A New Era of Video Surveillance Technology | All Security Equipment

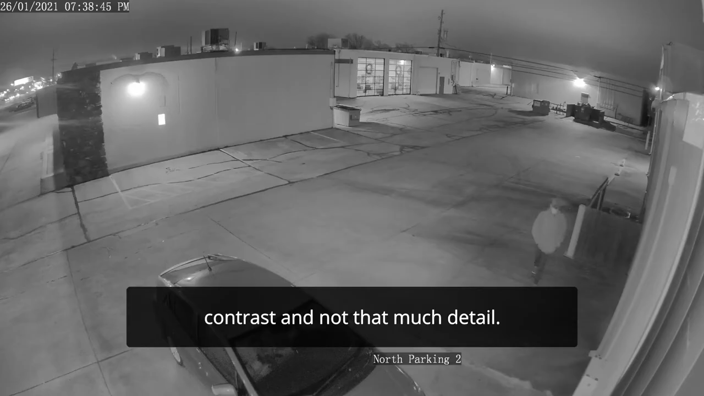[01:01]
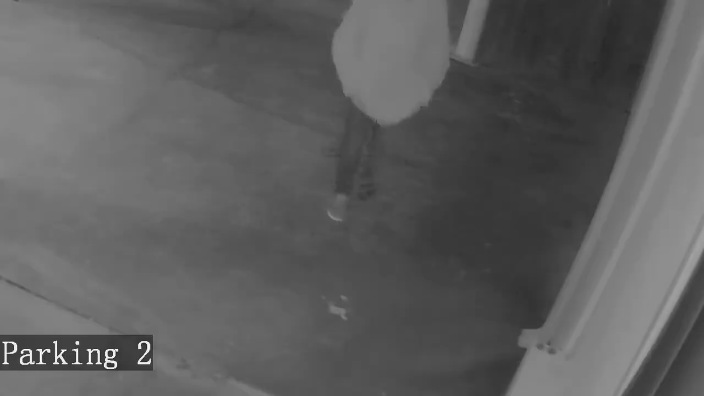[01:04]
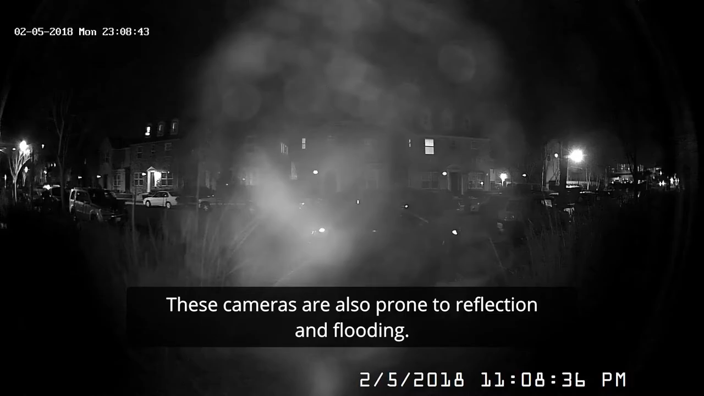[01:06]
These cameras are also prone to reflection and flooding.
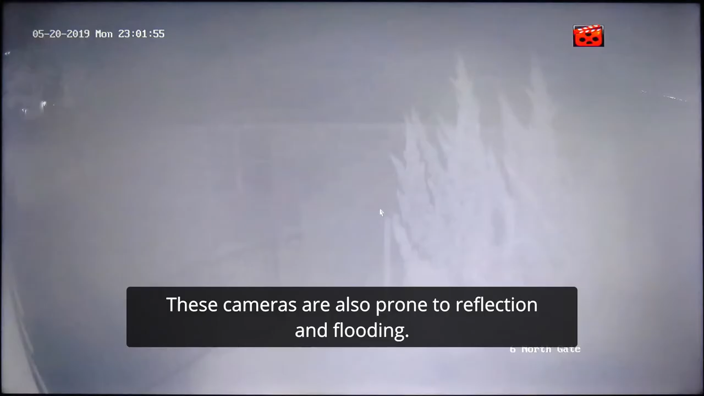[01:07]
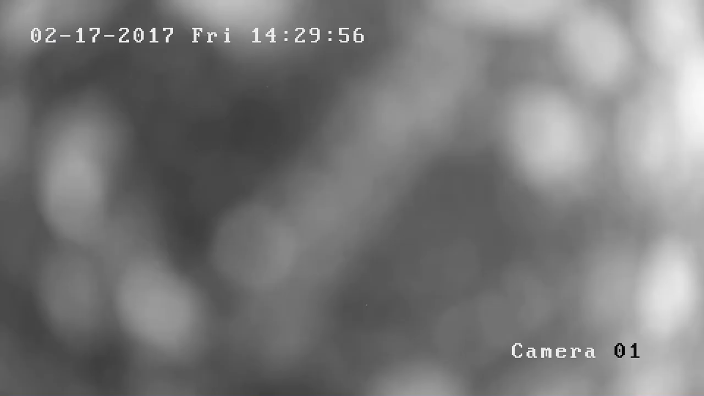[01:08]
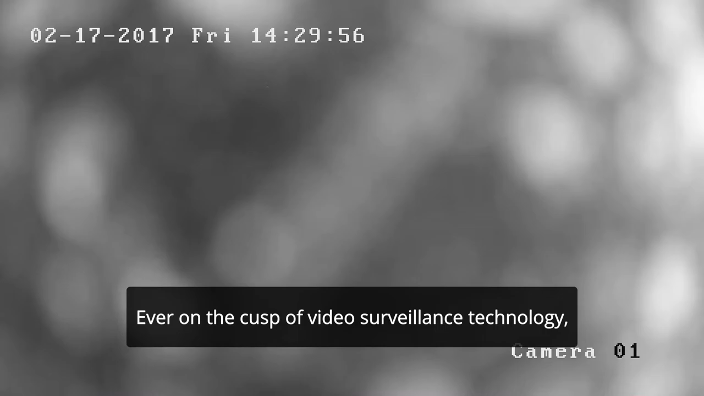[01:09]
Ever on the cusp of video surveillance technology, Uniview is committed to solving this problem. First, we brought you LightHunter Illumination.
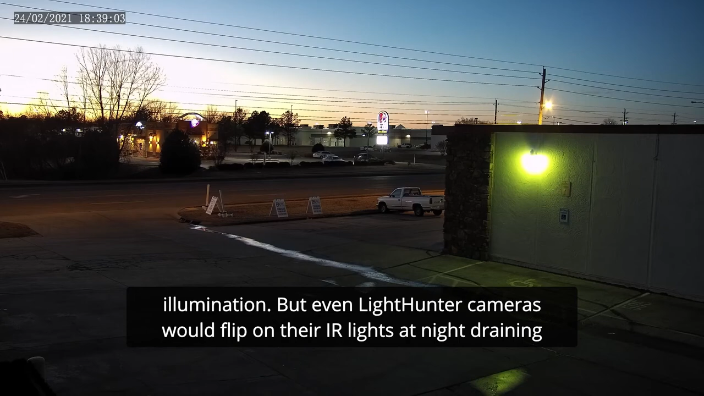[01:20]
But even LightHunter cameras would flip on their IR lights at night, draining all that crisp color from the image.
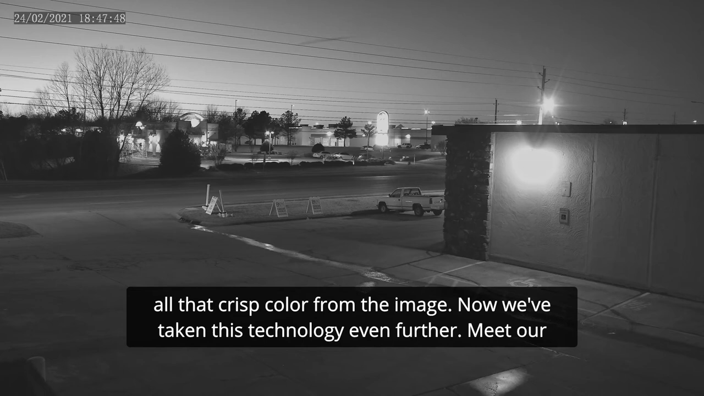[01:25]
Now we've taken this technology even further. Meet our newest full-color security camera, ColorHunter.